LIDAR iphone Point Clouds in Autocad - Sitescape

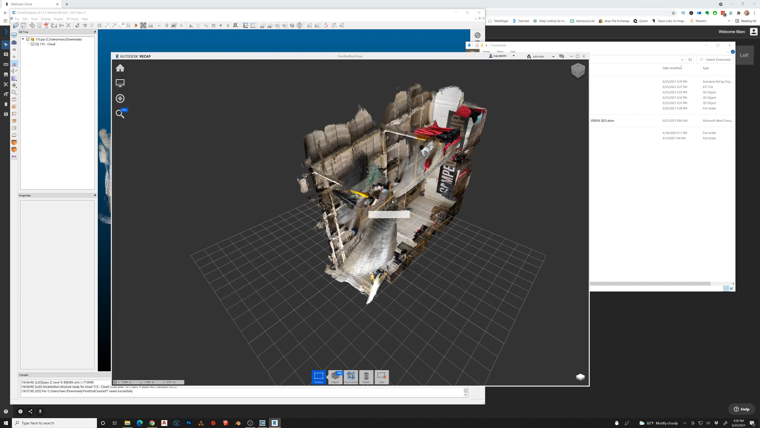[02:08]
So this I don't feel like there's much you can do in this actual software.
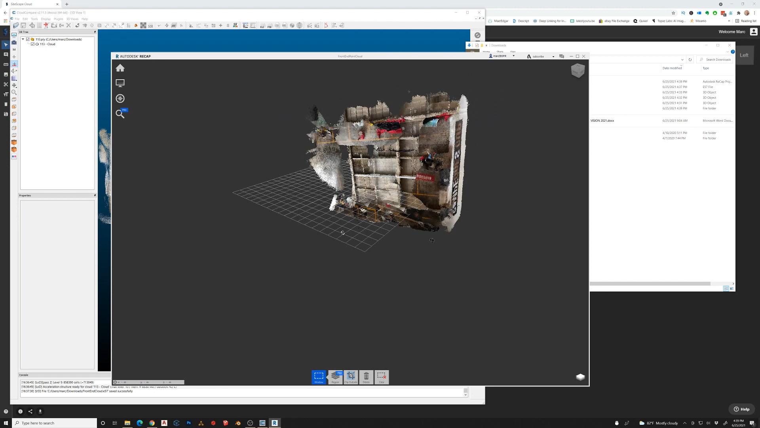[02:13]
It's kind of simplistic.
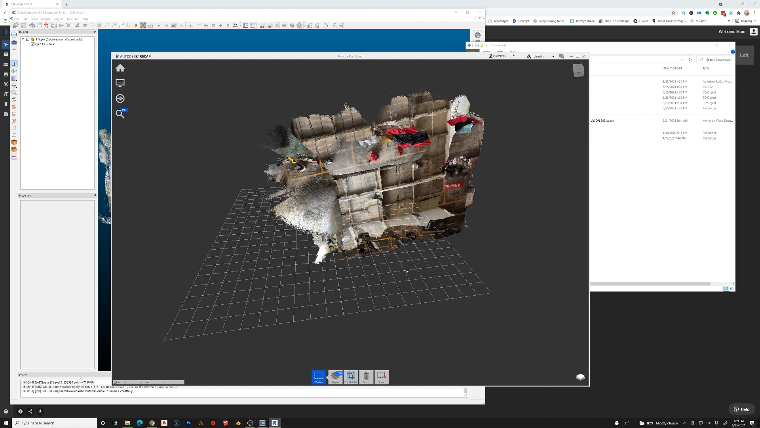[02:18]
So I just use this as like a middle man to get from the scan to point cloud into AutoCAD.
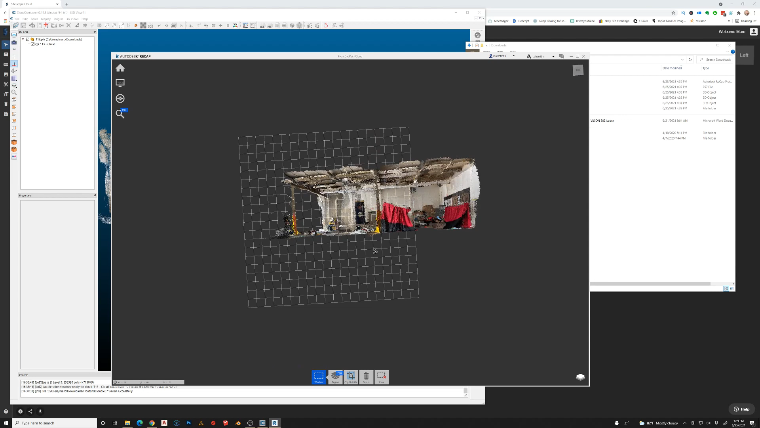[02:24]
So now that we have this model we're going to go to export.
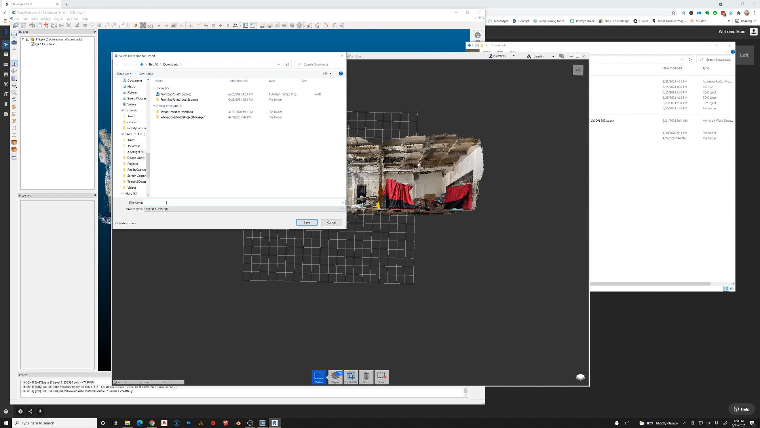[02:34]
And I'm just going to save it as a RCP file.
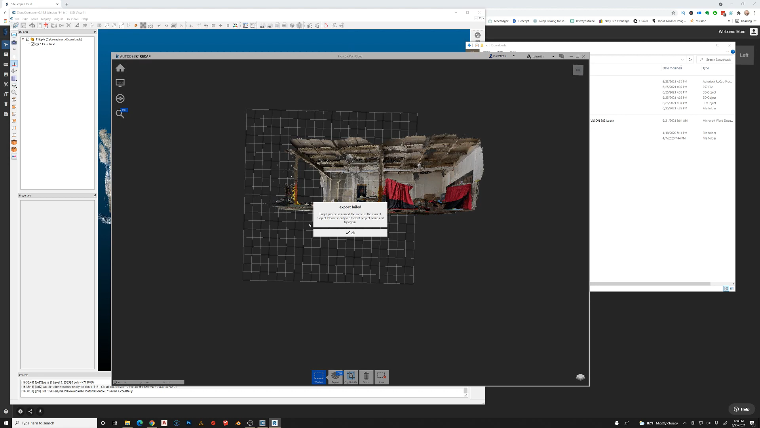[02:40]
Export failed. I'm just going to save it actually is what I'm going to do.
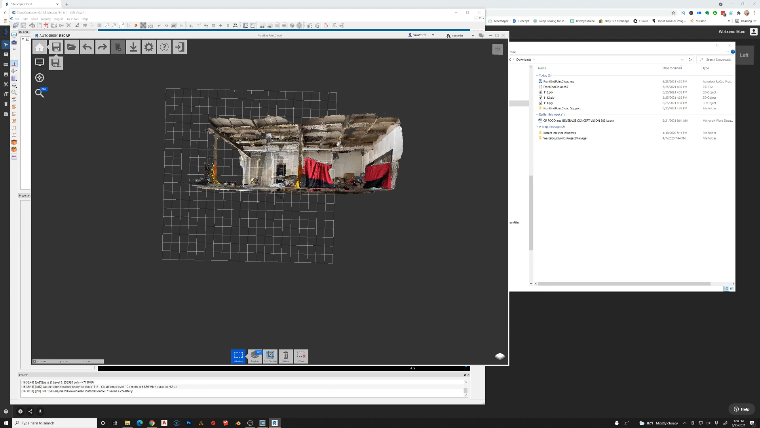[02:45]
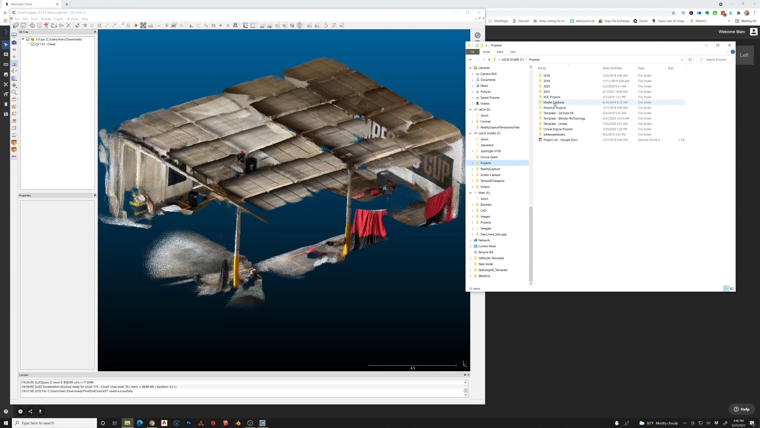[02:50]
Alright so now that we have the RCP file saved. I'm going to go to a project here. We're just going to open up this CAD plan.
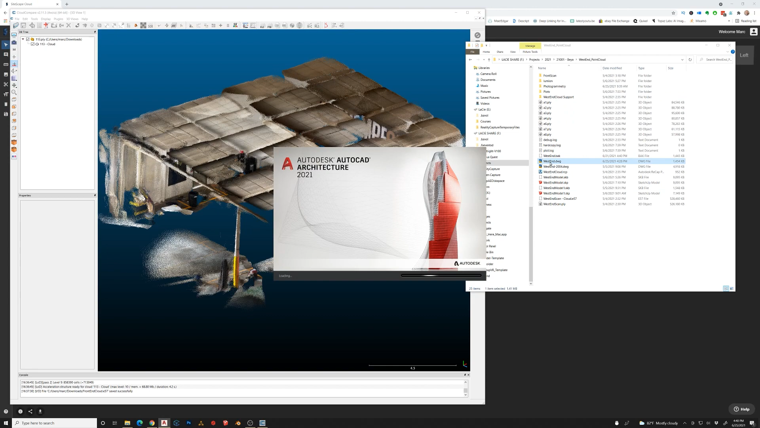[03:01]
I'm just going to move all this stuff into the project folder real quick.
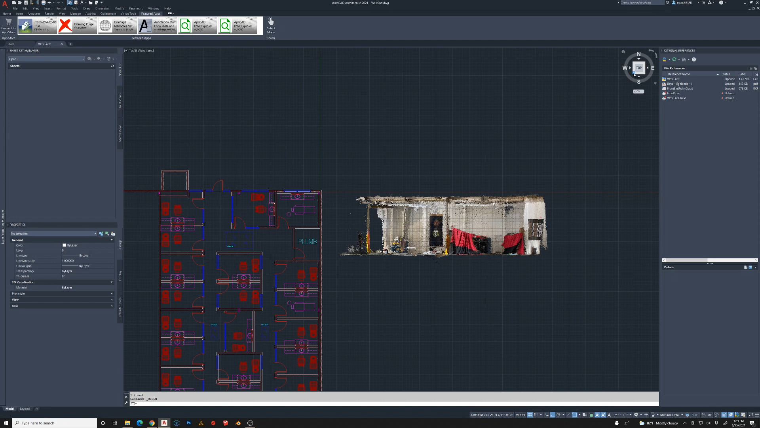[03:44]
And so I need to actually rotate that.
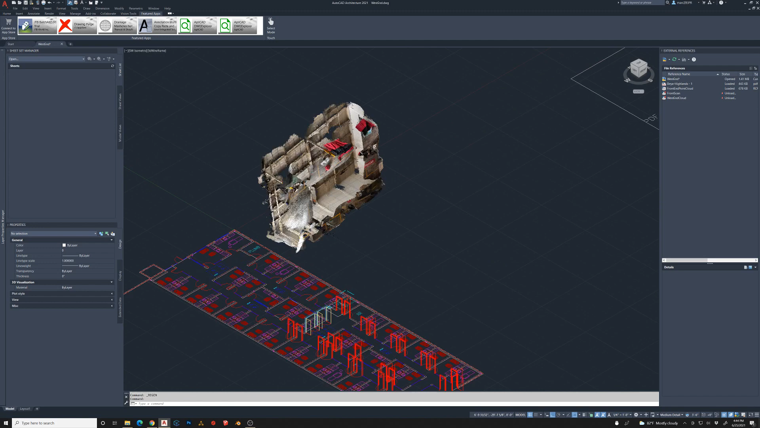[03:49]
So I'm going to rotate it three dimensionally on the X axis. I believe.
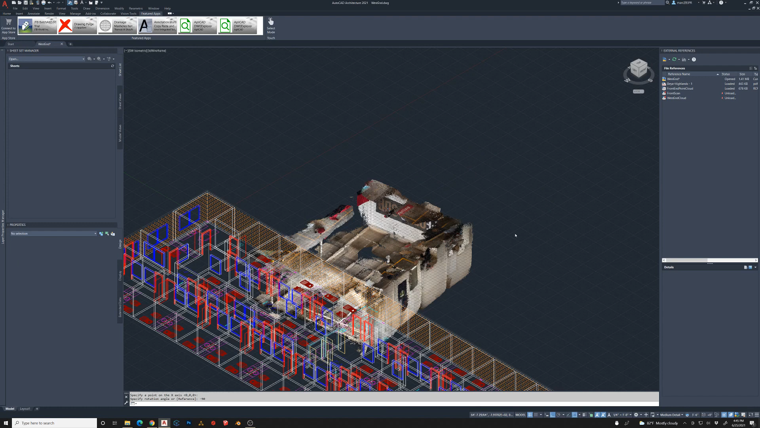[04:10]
Which basically put it upside down. So I should have done 90. But now that we've got that we'll just rotate it 180.
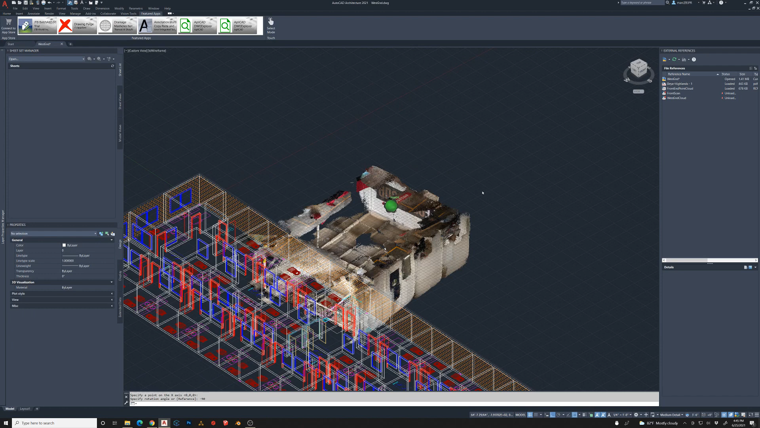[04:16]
And we'll be good to go. Alright so now we have the right orientation. It's not necessarily lined up with our CAD file here. So I'm going to go to the top down view.
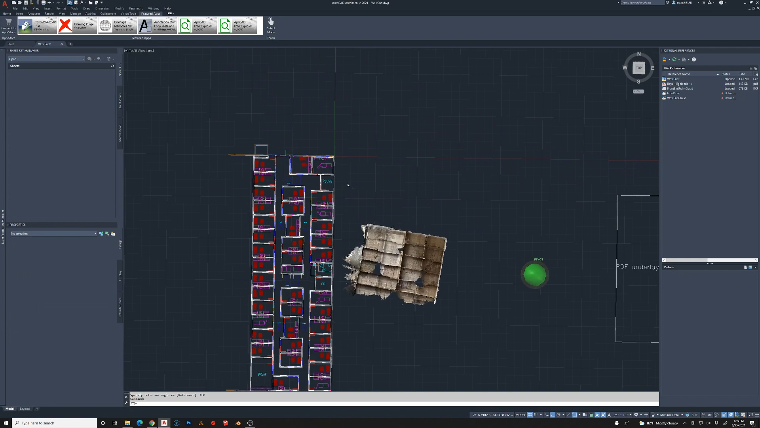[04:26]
And actually not use my three dimensional mouse here.
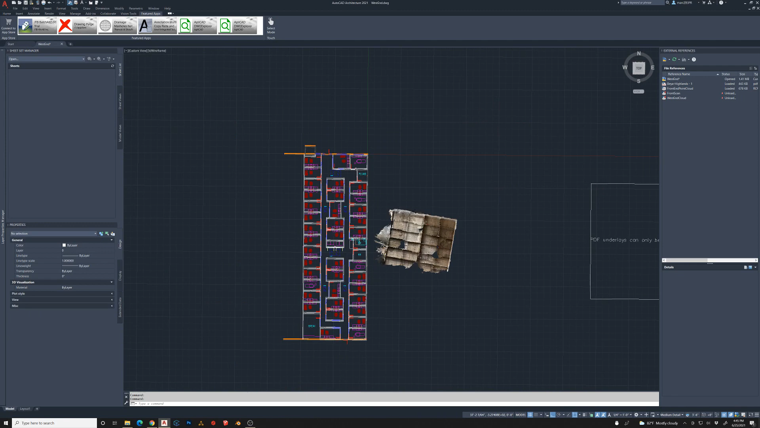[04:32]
I'm going to go to the top down view. And move this into position. And kind of rotate it to where it needs to be.
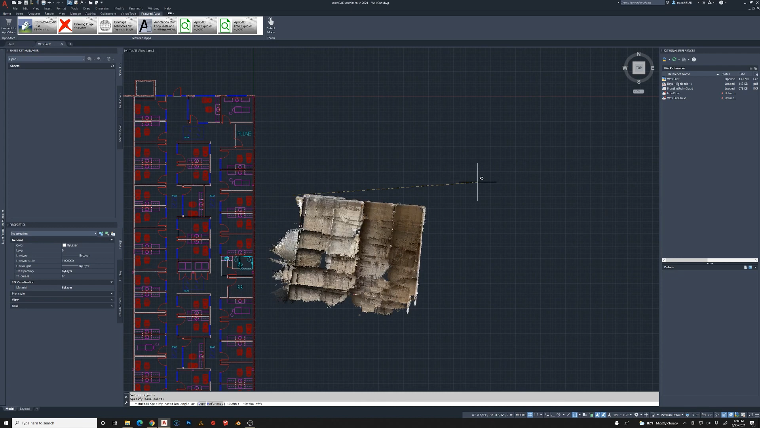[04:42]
I'm going to use the section plane cut and cut through.